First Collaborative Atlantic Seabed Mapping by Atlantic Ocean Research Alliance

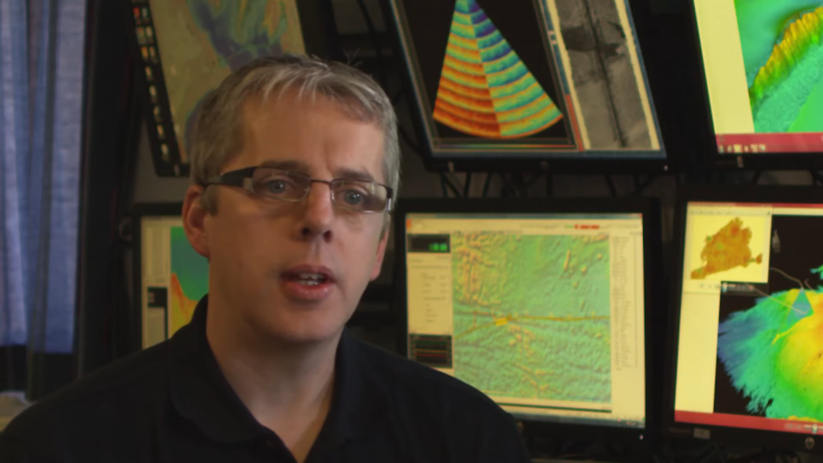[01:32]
which gives us an indication of what's there, but on this survey we've used acoustic techniques,
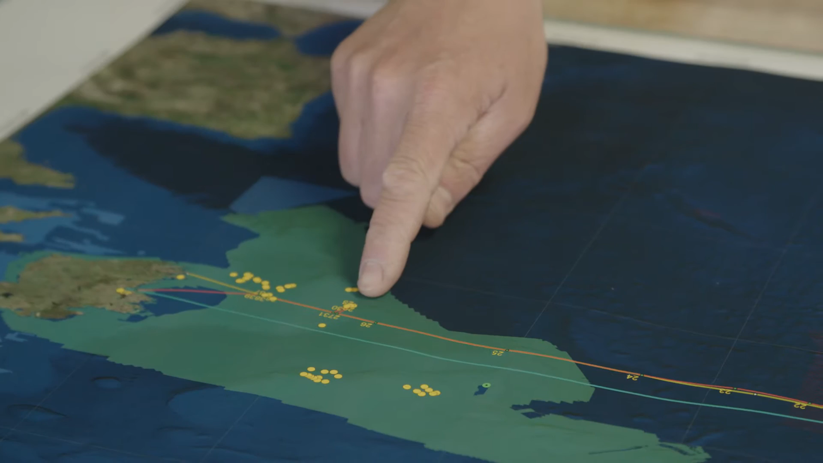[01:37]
multi-beam sonar, to generate 3D models of what's actually down there.
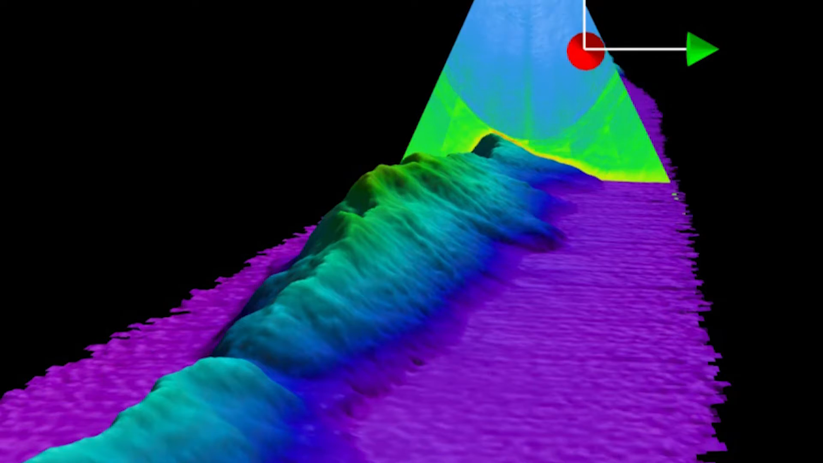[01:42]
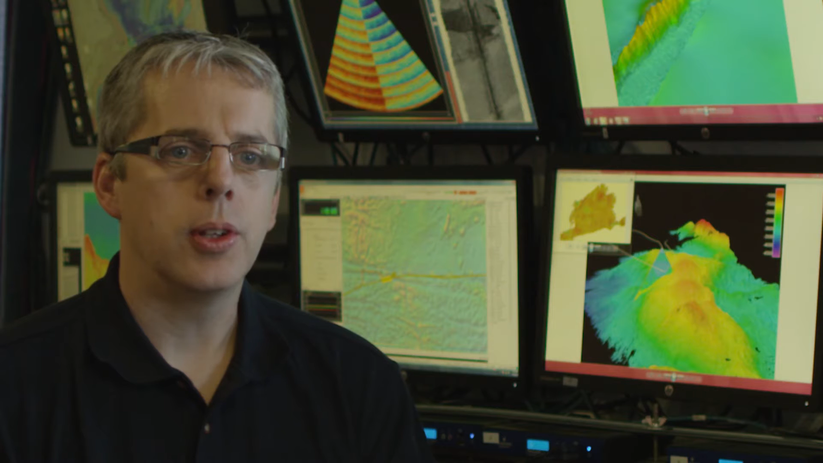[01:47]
The Charlie Gibbs fracture zone is one of the most significant topographic features on the bottom of the North Atlantic.
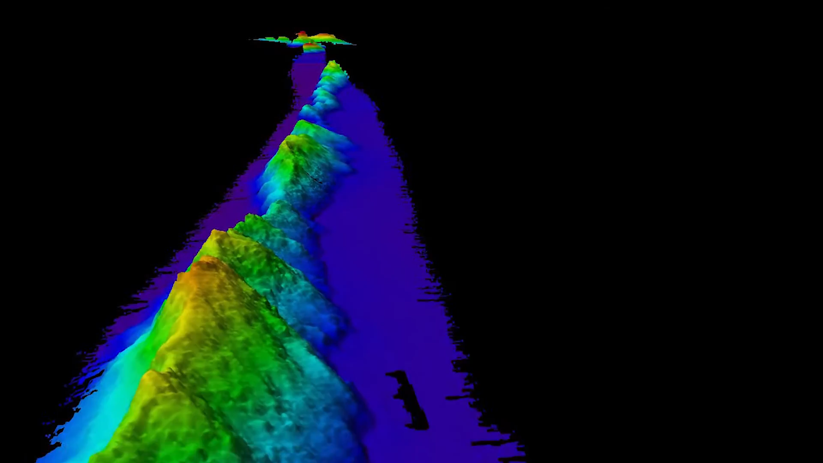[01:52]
They're effectively a channel between the East and West Atlantic.